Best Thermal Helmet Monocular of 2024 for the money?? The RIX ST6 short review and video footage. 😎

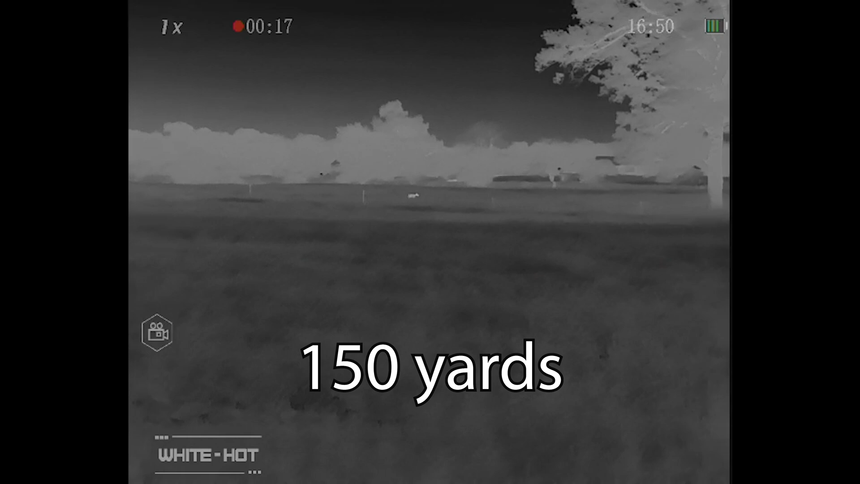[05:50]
They do send a battery with the unit, so no issues there. Just a side note, it is a flat top, not a button top. So, you do have to run a flat top 18650 if you wanted spare batteries.
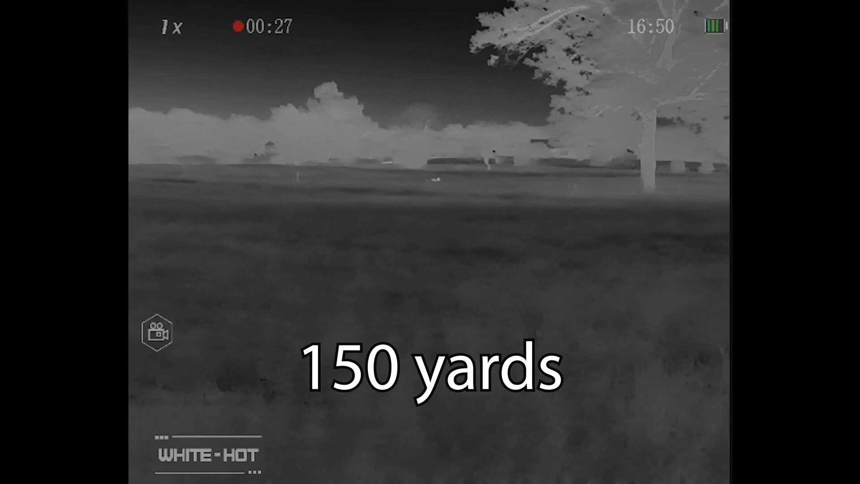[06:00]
Internal memory storage. Plug this up to a computer. You pull the videos off, pull the audio off. Very easy.
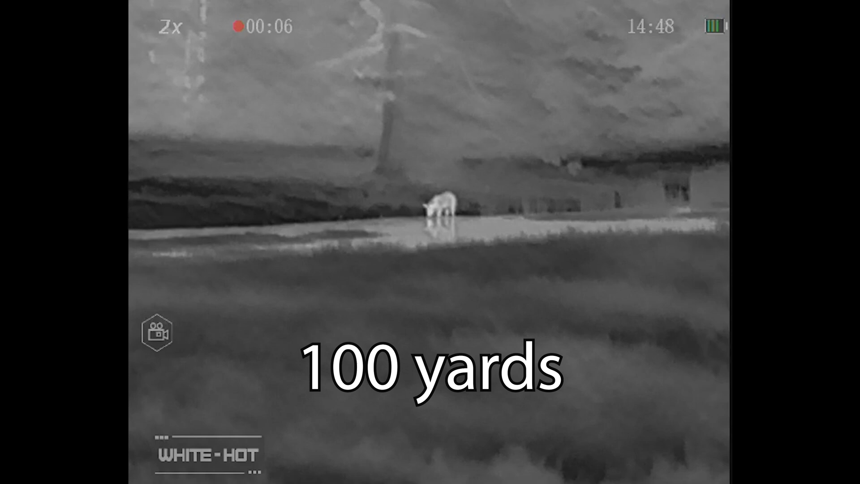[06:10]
It has Wi-Fi, so you can set it up with a phone to a tablet. Pull videos off that way.
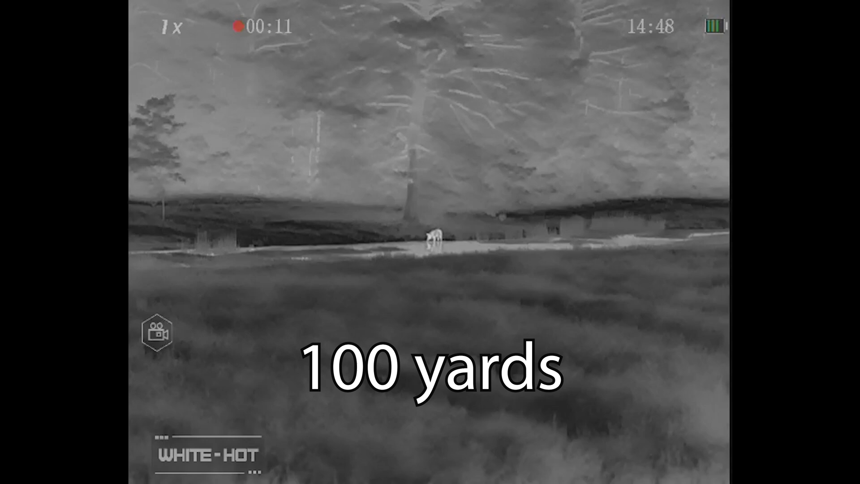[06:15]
Has a live view mode where you can see what the unit is seeing in your phone or your tablet.
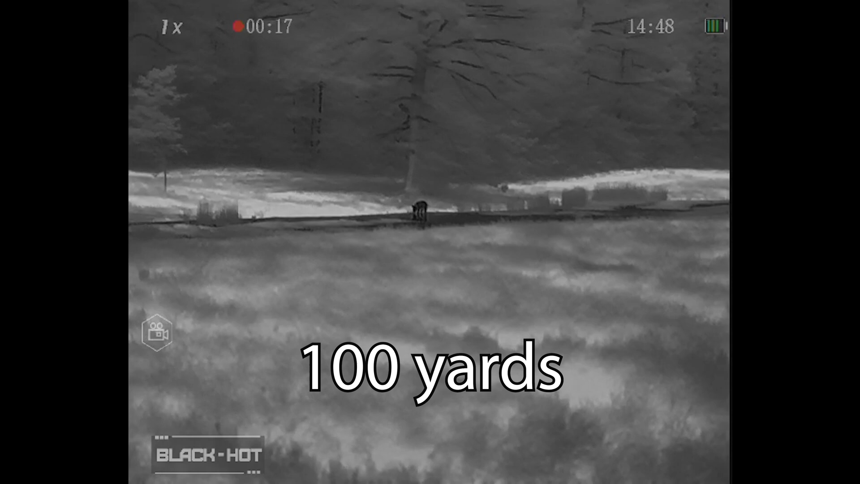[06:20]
And, you know, USB-C plug-in.
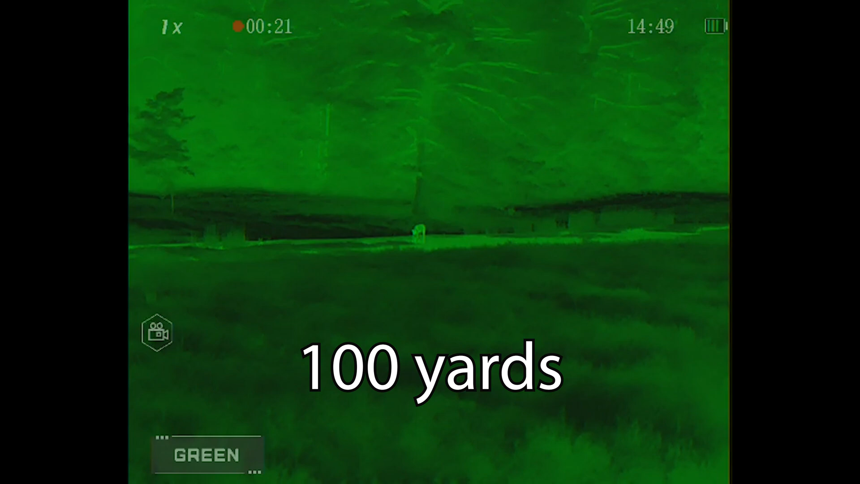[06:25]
So, guys, that's the specs on this unit.
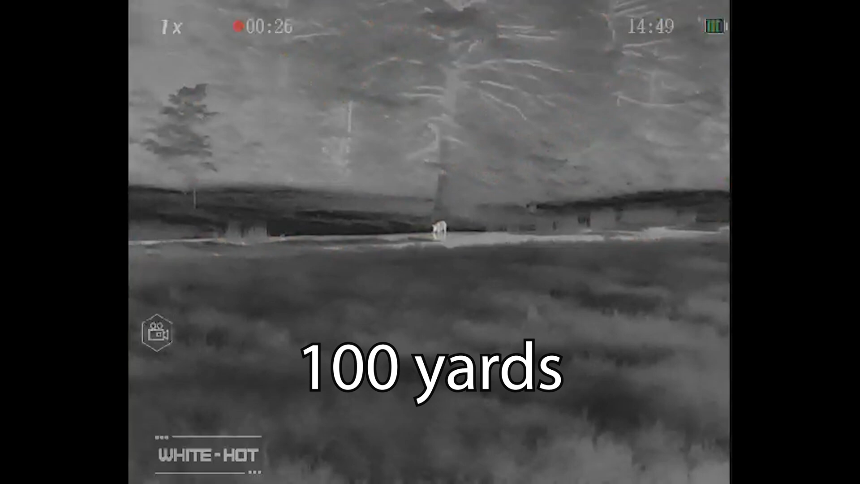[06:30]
We'll do another little quick walk around of this, and then we'll call it good.